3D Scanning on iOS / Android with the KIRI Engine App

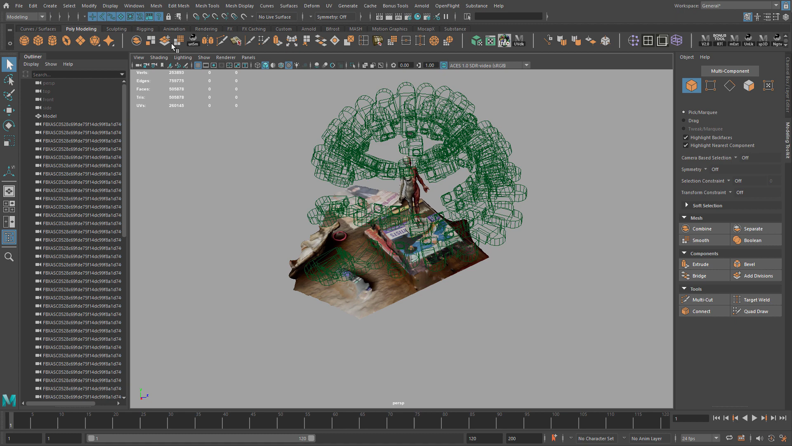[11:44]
And this is an anatomical female figure, which one side is painted and the other side is a semi-reflective
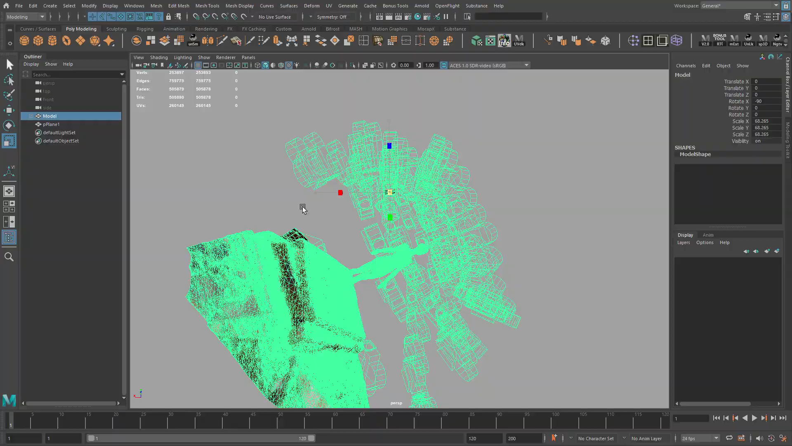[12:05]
So I'm going to do the same process here where I scale the model and then use the three-point snap to snap the surface here to the grid plane.